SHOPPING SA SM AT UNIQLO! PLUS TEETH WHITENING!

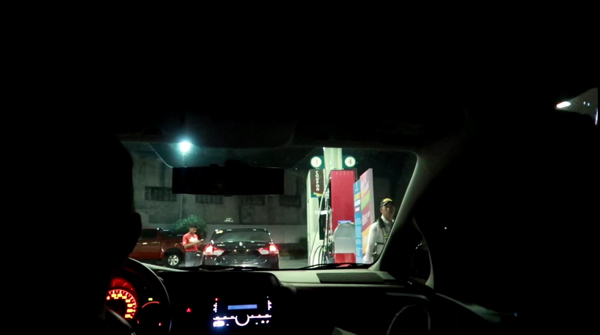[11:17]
last day na ng 10 pesos nila, magpapa-full tank na kami. Hi!